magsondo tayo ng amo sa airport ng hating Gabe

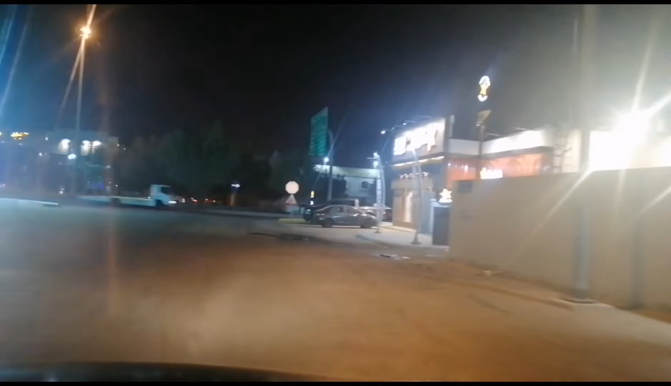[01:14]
Siguro mga ano pa yun, abutin pa ng araw na yun. 12:45 siguro makalabas yun. Tayo ay saktong aalis ng 12 in the morning. Tsagaan lang nyo muna yan, madilim.
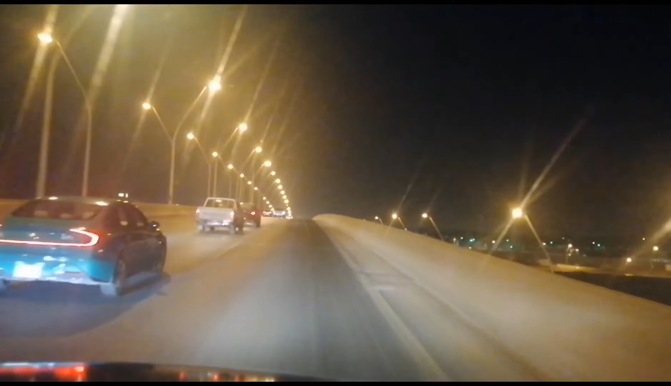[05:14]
Sana kita nyo daan patungong airport.
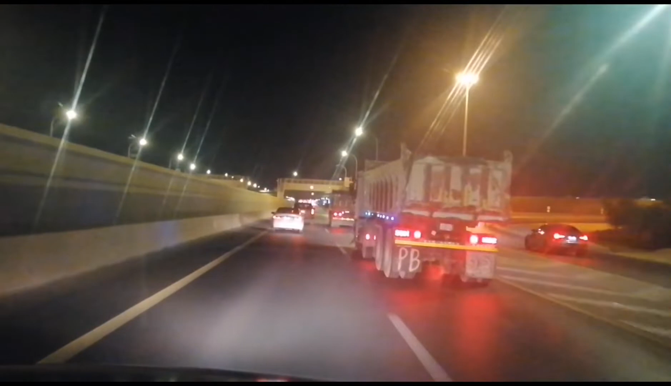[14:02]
Bay, may maraming nag-ilaw-ilaw ba eh? Oh, ayan, sige. Ano ka na? Huwag sa inyo. Buntot ng buntot kayo. Ilaw ng ilaw ka sa likod. Ayaw niyong bumili ng helicopter. Yan na kayo traffic.
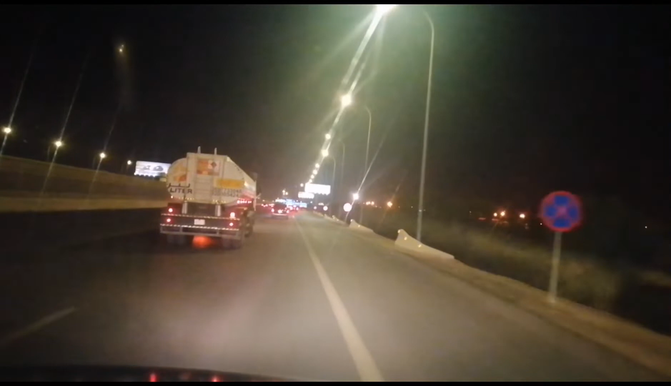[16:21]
Kasi maraming pulis dun ang manghuli. Dito tayo, yun, diretso na yan, yung airport. Try ko mamaya kung makakuha to ng video pagpunta.
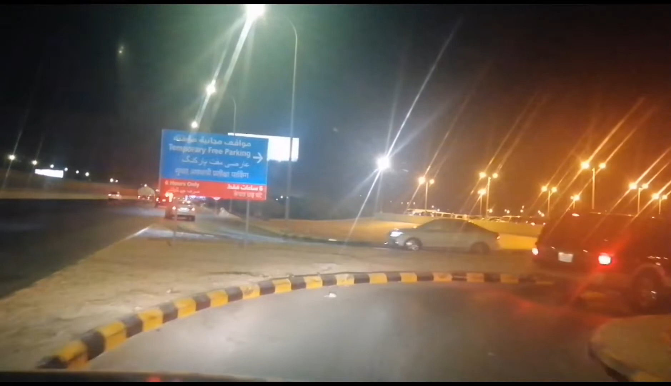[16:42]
Ngayon, dito muna tayo sa parking. Kasi hindi tayo pwede magtambay doon.
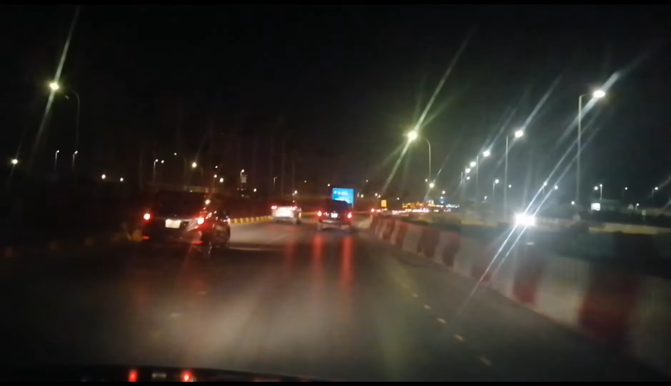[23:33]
Ginagawa na may kalsada at ang auto. Huwag ka nang magtagal. Hindi ako magtagal ng ikot ng ikot. Ito. Sinirado ulit.
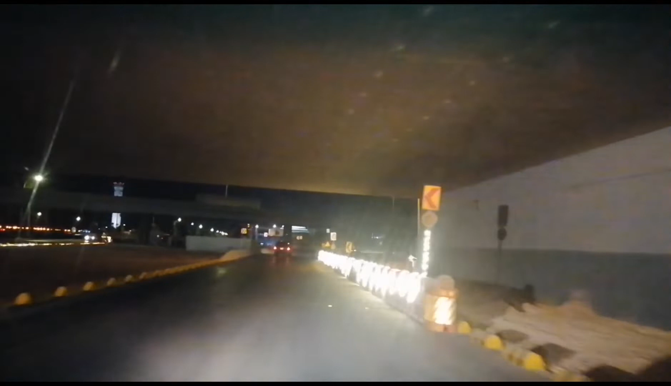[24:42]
Ito ang sunduan sa baba, sa kaliwa. Okay. Sabi 12:30 daw
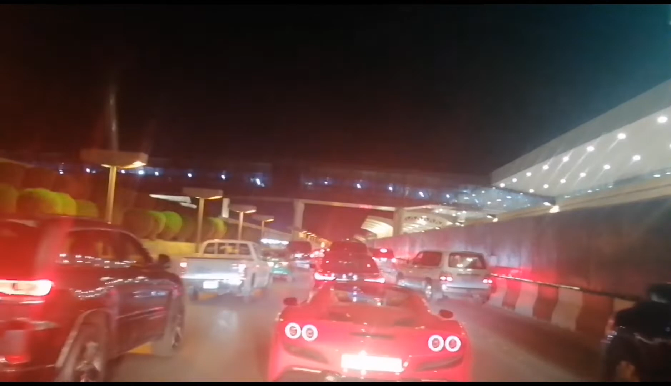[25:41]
alis kayo. Nandito yung Ferrari, ganda-ganda ng sakyan, ayaw po ito sa parking, inikot din.
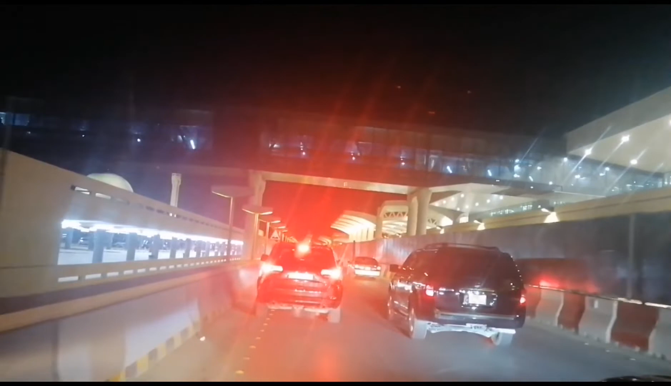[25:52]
Nalayos na kayo dyan, ikot kayo. Hazard-hazard ka po, ha. Pwede dyan. Ganun sila dito kaikpit. May parkingan naman. Kaya lang po, no? Ayan sa kaliwa, parkingan. Problema kasi dyan, pag nagparking ka dyan, ang hirap lumabas, ikot ka pa.
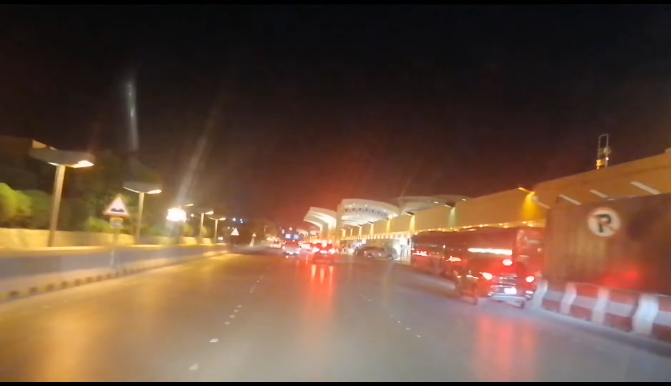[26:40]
Dito. Maraming mag-ano ngayon, maraming sundo, maraming tao,
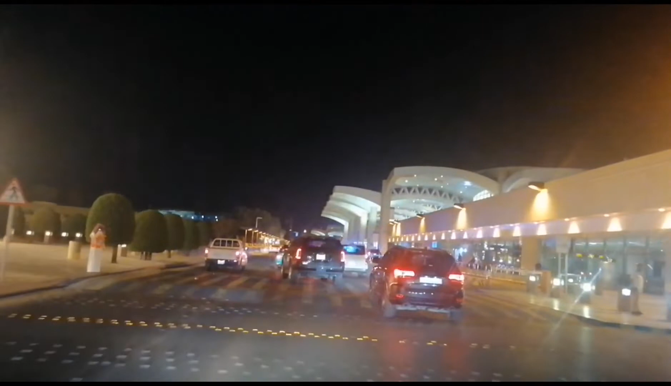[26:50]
maraming ano. So yan, pulisya yung blinker na yan, dami. Hindi ka pwede magtagal, magtambay dyan. Tatabuyin ka ng mga yan. Kaya ang diskarte dito, dandahan ikot.
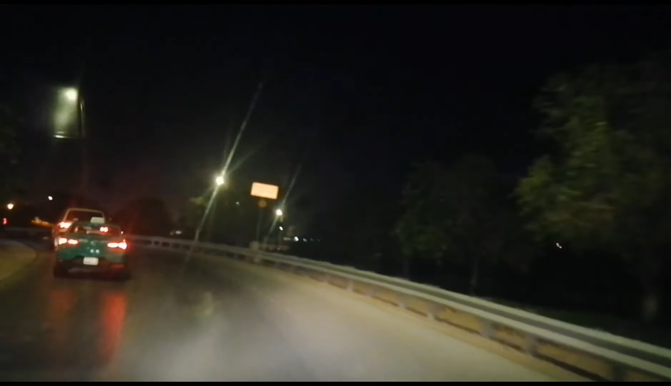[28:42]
Doon tayo ikot sa tulay. Para mahaba-haba yung ikot natin.
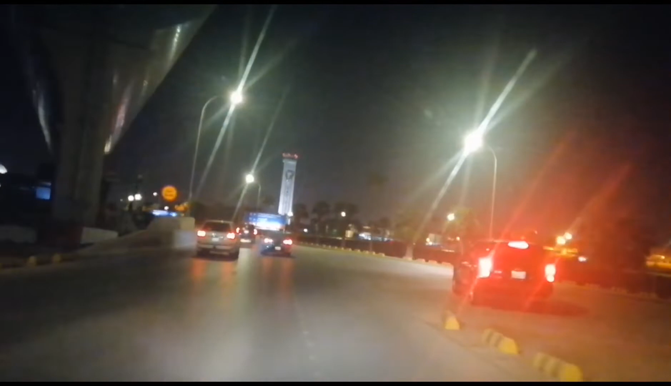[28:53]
Hindi tayo wakit dito sa simadali na. Doon tayo ikot sana. Dami pa rin nag-aantay dito. Yan, may ikot yan, pumunta yan doon. Nag-aantay din ang mga amo yan. Ikot ko kayo.
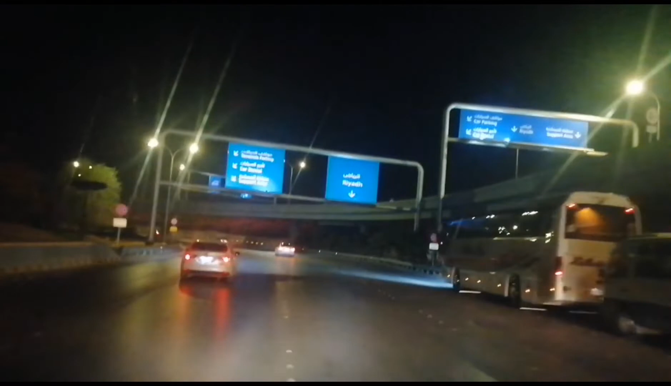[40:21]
Kanina dyan sa kaliwa. Dito rin sa kaliwa dyan. Kabila tayo. Yan. Kanina dyan sa kaliwa. Ngayon dito na lang sa kanan. Pero abot pa rin yan dun. Dun pa rin tayo ikot sa Mitulay. Sa overpass. Kita nyo na sa taas na naman tayo. Ayun.
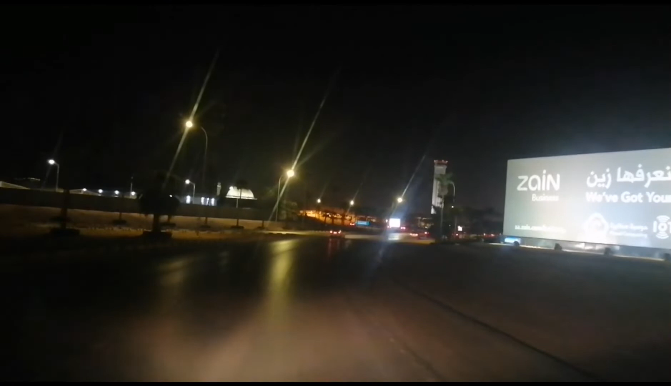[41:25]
Ikot. Kanina doon sa kaliwa tayo, boom, sa pula. Dito na lang tayo sa second line.